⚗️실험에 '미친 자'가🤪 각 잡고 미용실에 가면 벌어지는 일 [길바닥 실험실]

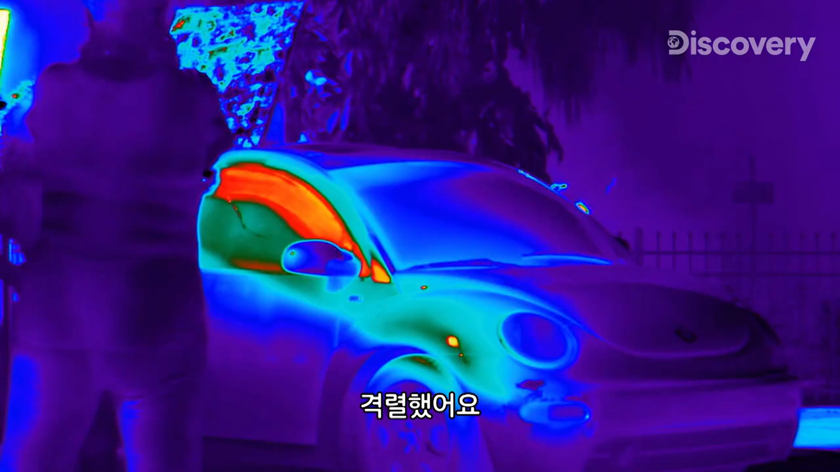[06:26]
Darren is using a FLIR thermal cam so we can see all the heat being produced from the chemical reaction. FLIR stands for forward-looking infrared.
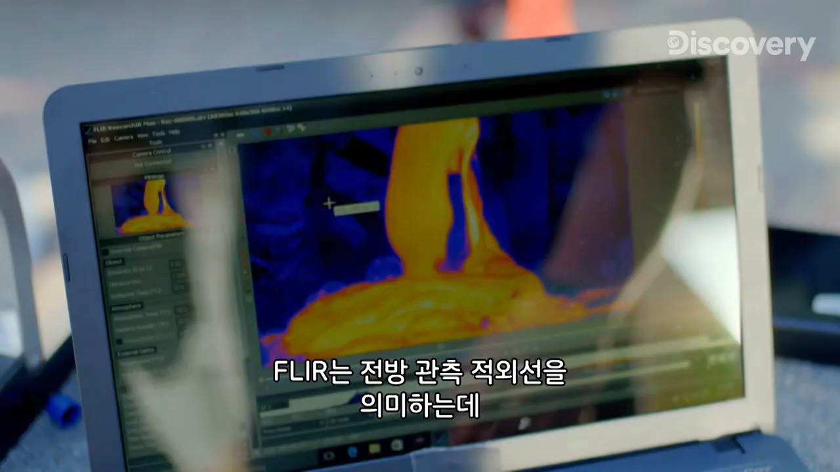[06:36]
The camera detects infrared energy, also known as heat.
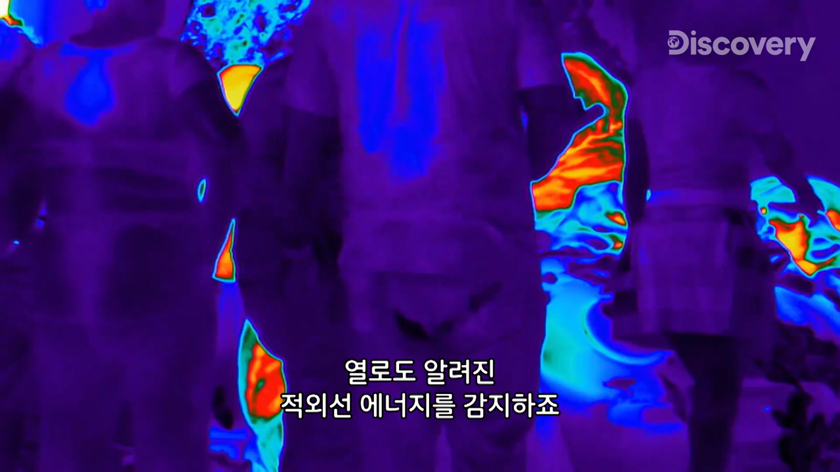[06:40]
Each color represents different temperatures. In this case, red is the hottest and represents 190 degrees Fahrenheit.
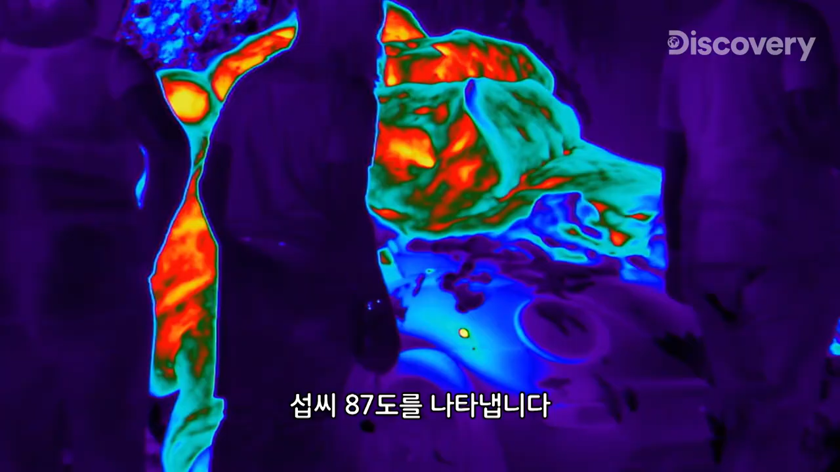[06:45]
When it shoots up, it's crazy how dramatic the difference is.
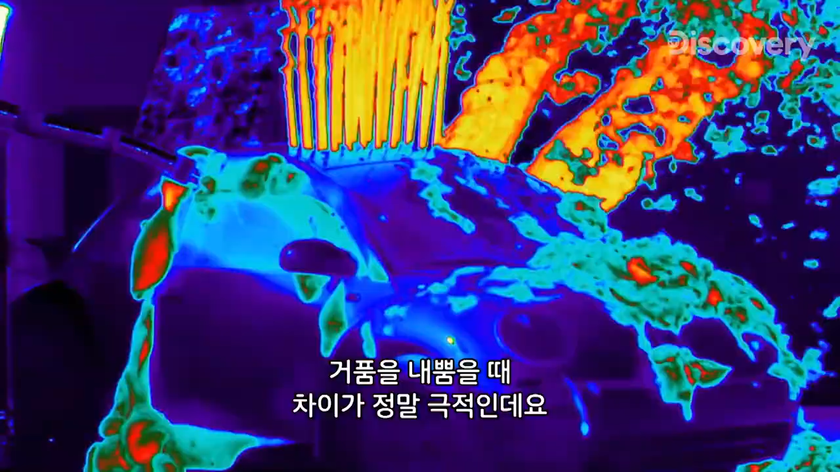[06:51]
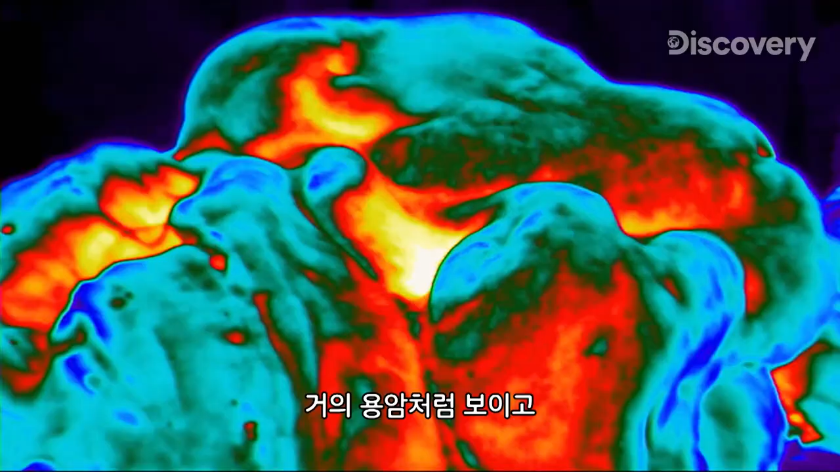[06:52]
It looks almost like lava, and it has a very similar way that it kind of folds over. It looks really cool.